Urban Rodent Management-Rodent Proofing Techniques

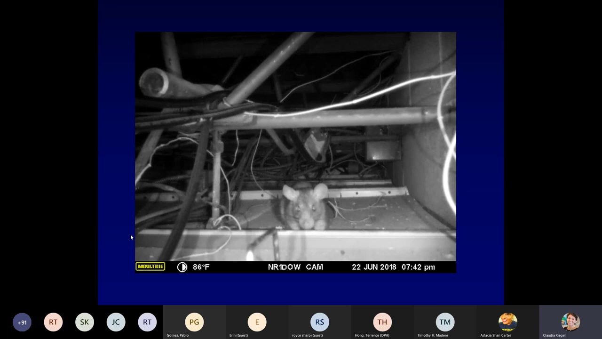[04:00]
And, you know, look, here's a rat. And it has gone into a building through some opening. Either it chewed an opening. But look at all the wires. And it is just moving around, doing its thing, chewing, probably looking for food. There it is. It pulled on a wire. In this case, it may be a communication wire. But we have to be very careful, right, of letting these animals in. And there are fires that can also
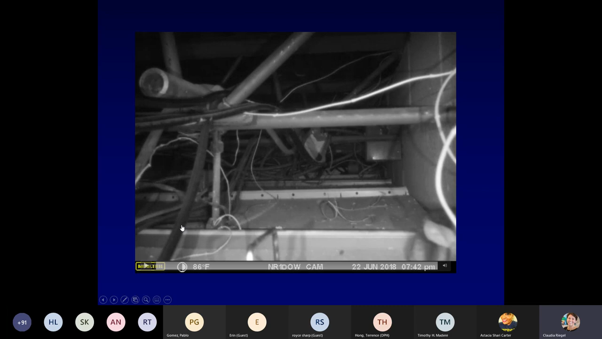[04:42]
happen because of rodents chewing on electrical lines. So very important to make sure that we keep these pests out. This is up in the attic where, you know, it's quietly doing its thing. And people are unaware inside. So we're going to teach you all different things that you need to do.
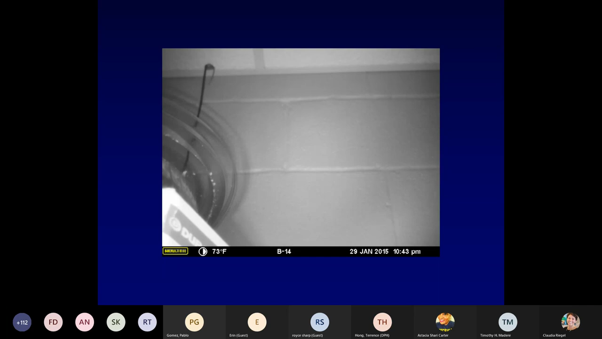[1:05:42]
Guys, everybody see that? Wasn't that awesome? Can we watch it one more time? See the mouse on the wire there? That's a coax cable. See what she does? She took a little bite first. She'd eaten so much and engorged so much she couldn't even fit through the very hole she came through with to begin with.
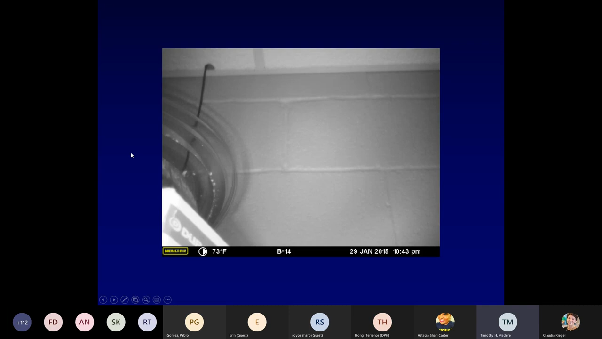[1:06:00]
She had to widen it a little bit, which is Claudia said earlier, that quarter-inch hole is all the mouse needs. Well, it's not magic, okay? They're not getting through because their bones are soft or cartilage. They're getting through because if the head fits, the body follows. Just awesome.
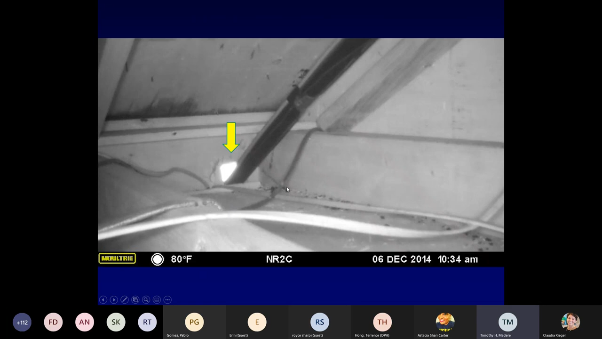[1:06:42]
See all that daylight coming in? Now, the person who did this job, we didn't seal it, and if you look close to this picture, too, you see all those droppings down there. They used yellow expanding foam to seal it, and look at the rat looking down at it. He's laughing as he looks down because he knows he can chew through that stuff like a hot knife through butter, guys. Don't waste your time with yellow expanding foam. It doesn't keep rodents out, and also it holds pathogens after because that sebum is going to get on there. They're going to urinate on, and it's going to stay in that foam, and it's just going to get rank and disgusting.
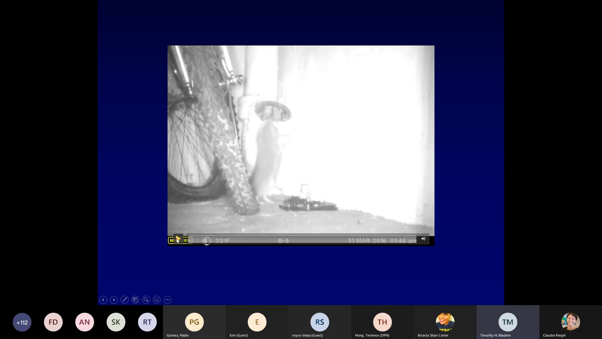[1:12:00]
Oh, let's hope this video plays. Yes, it does. So we've all heard about the rats coming out the toilets. That's got to be a myth and a legend, right? Oh, no. Look at him. Look what he's doing. Look what she went. Look what she did. So, guys, that's a sewer kickout right there. Yes, that is not a myth. Rats do come out of toilets. It's not a daily occurrence, mind you. But it does happen sometimes when you're missing that plug, that sewer cap right there. So, and this is how they do it. And this is what it looks like when you fix it correctly, okay?